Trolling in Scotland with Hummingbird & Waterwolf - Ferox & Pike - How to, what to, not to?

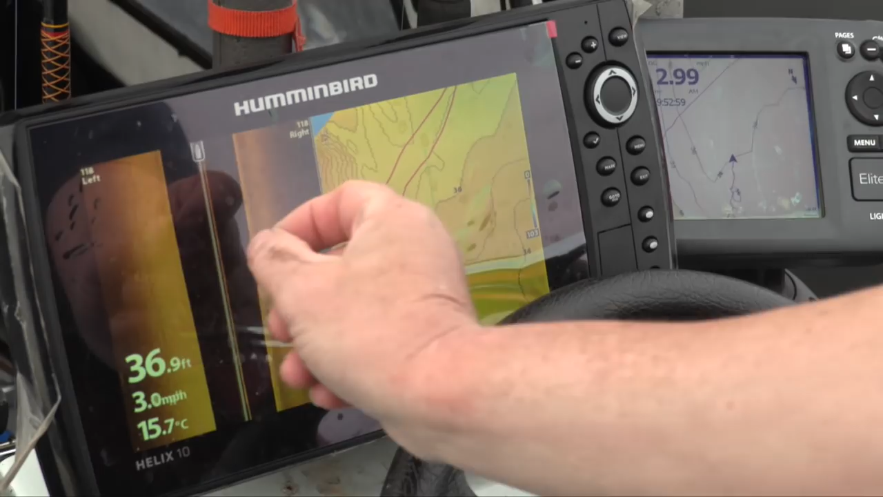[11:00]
On screen: depth 36.9 ft, water 15.7°C, speed 3.0 mph
The minute you go to deeper water, that bit becomes wider.
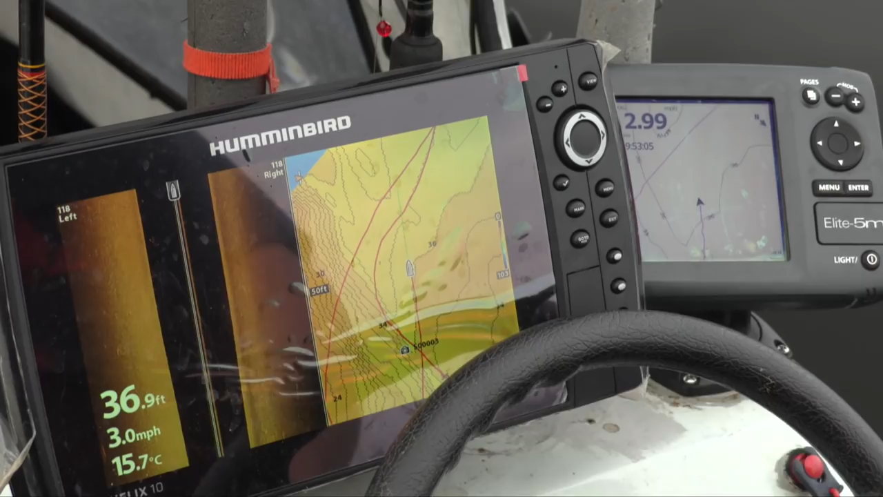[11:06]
On screen: depth 36.9 ft, water 15.7°C, speed 3.0 mph
There's that fish there. This fish there is sitting off the bottom. Got a wee shoal, wee group of fish.
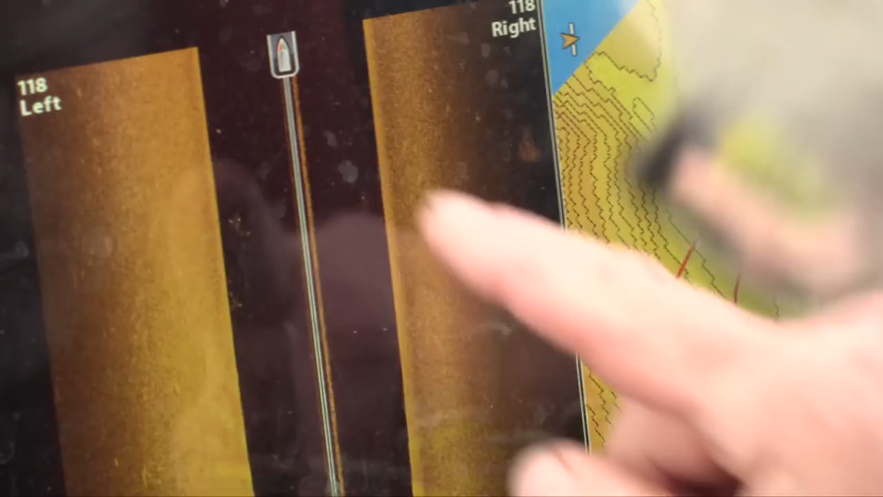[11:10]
So some guys can work out there's another group of fish there.
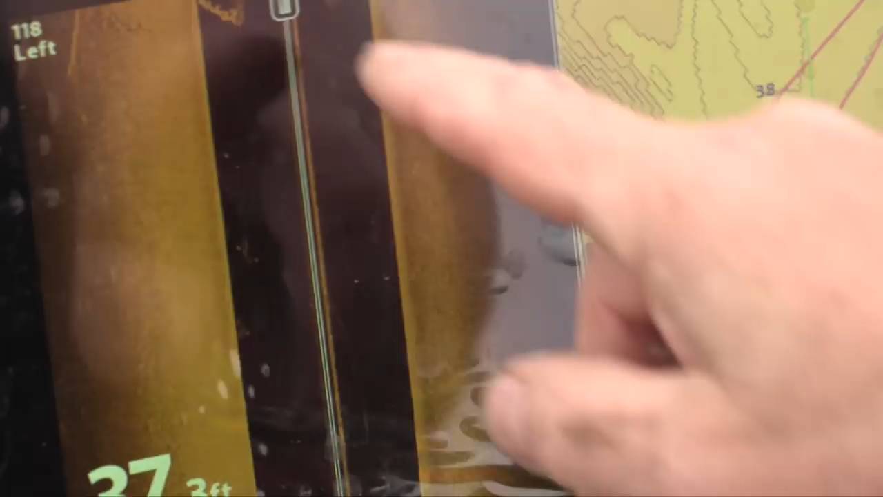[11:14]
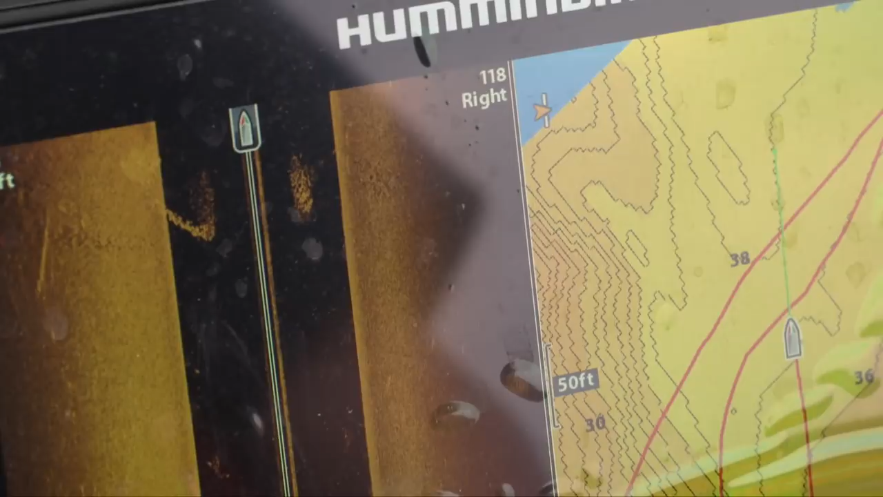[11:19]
It depends on the method you're using, what you like.
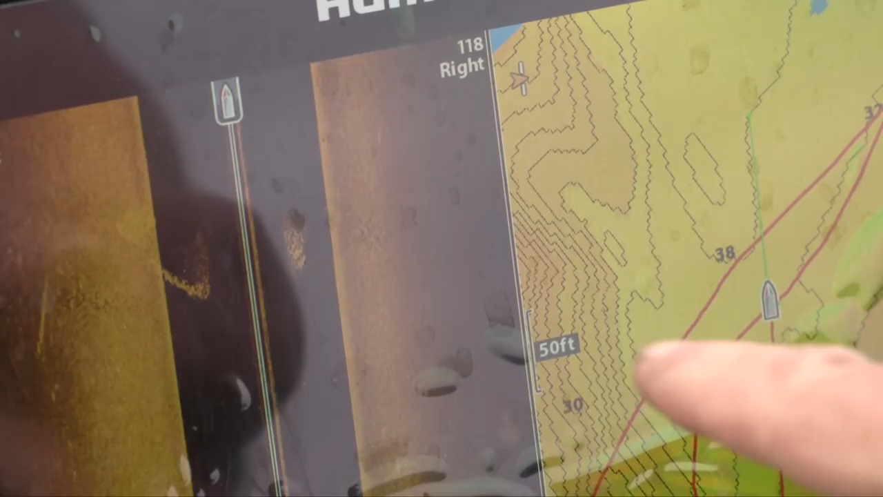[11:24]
Suppose if you're sea fishing and you're coming up to wrecks and stuff like that and reefs, you'll be able to see things like that. It's good for that.
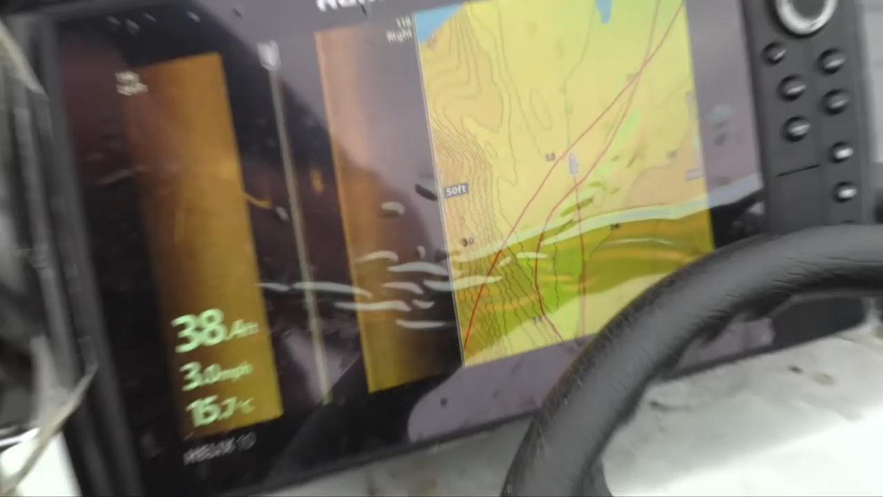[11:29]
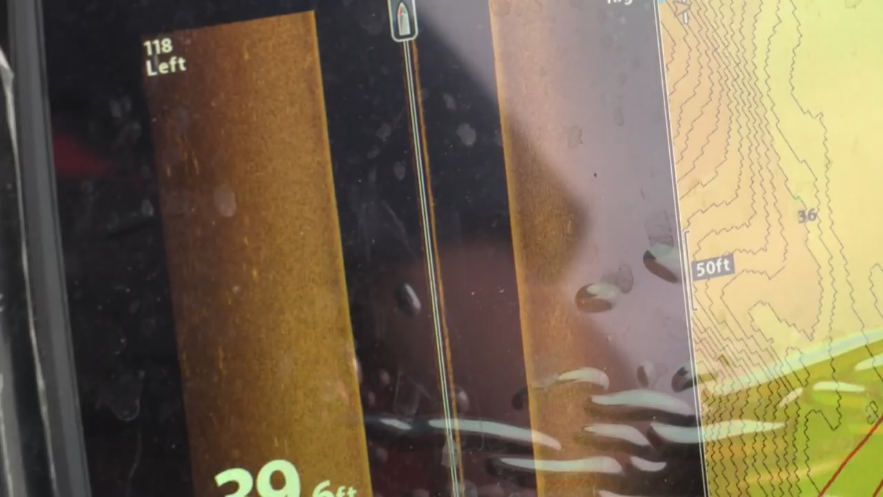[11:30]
There's a fish just on the surface there as well. Just actually splashed here.
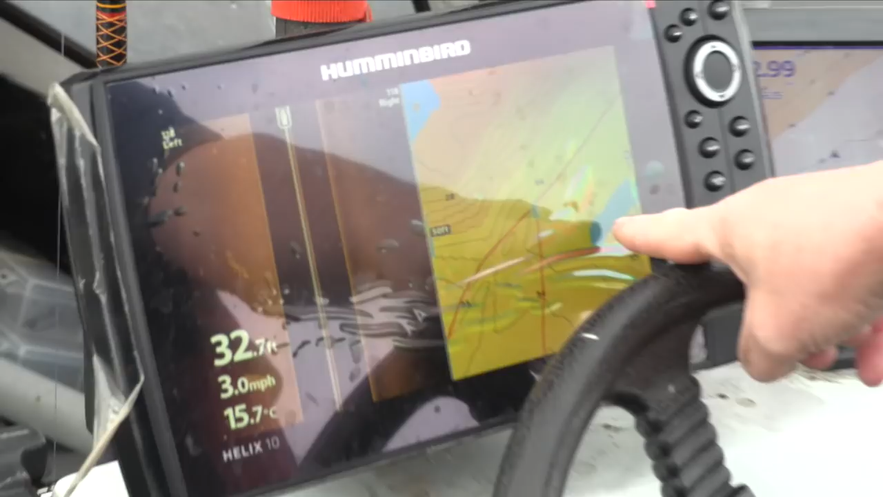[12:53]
On screen: depth 32.7 ft, water 15.7°C, speed 3.0 mph
You know, what I'd do with the old one, I'd see that, and I'd drive through it, and then I'd go back home. See whether I got all of it.
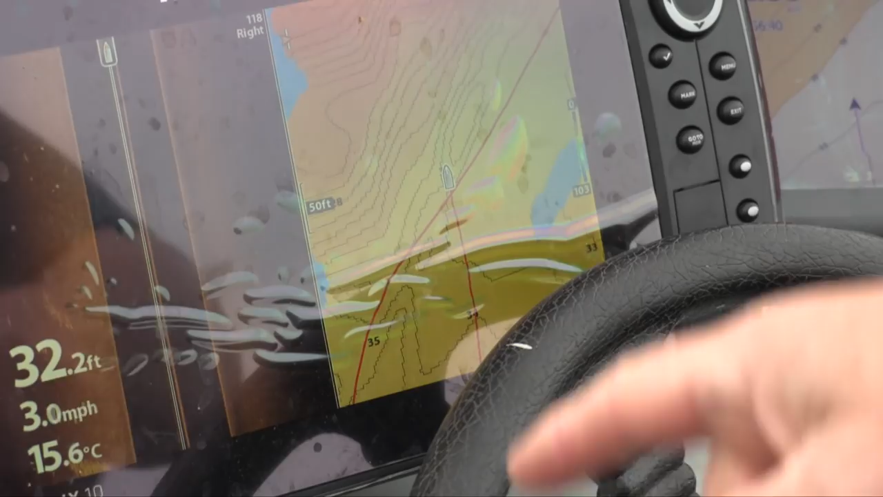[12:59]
On screen: depth 32.2 ft, water 15.6°C, speed 3.0 mph
That one, you drive through it and you can see if you haven't got it, you just turn back around, go over it again. So,
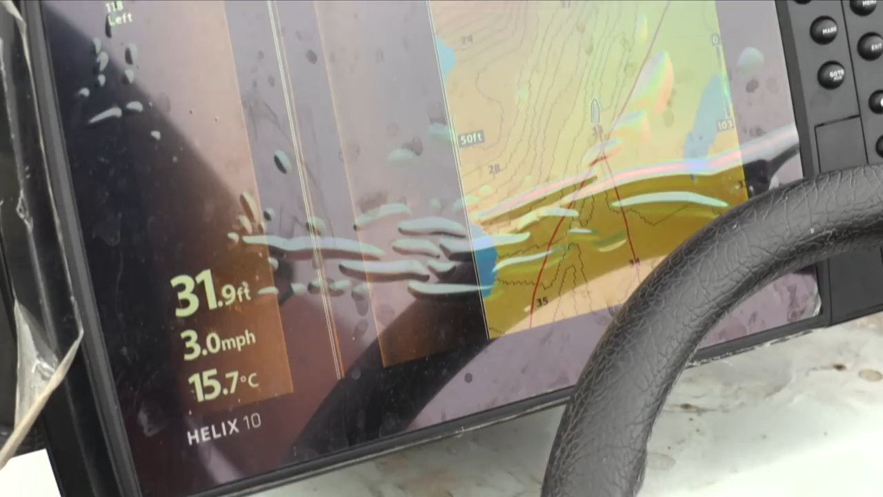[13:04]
On screen: depth 31.9 ft, water 15.7°C, speed 3.0 mph
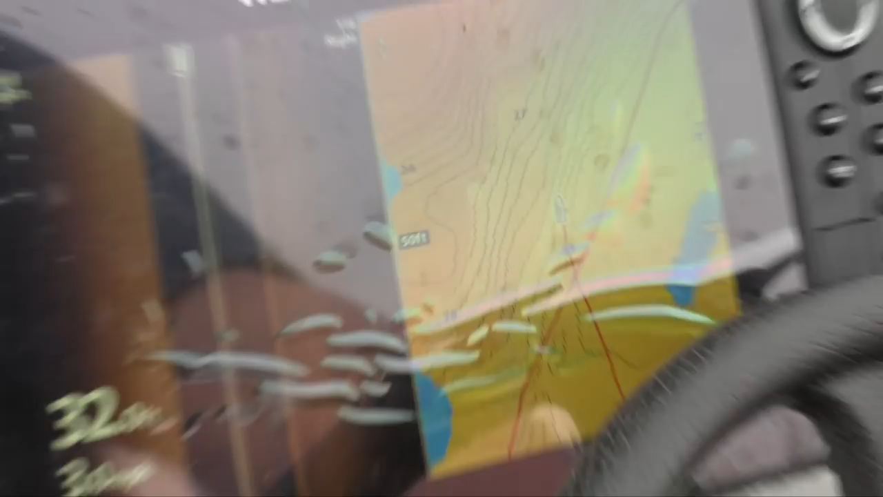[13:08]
look how many more contours that gives you.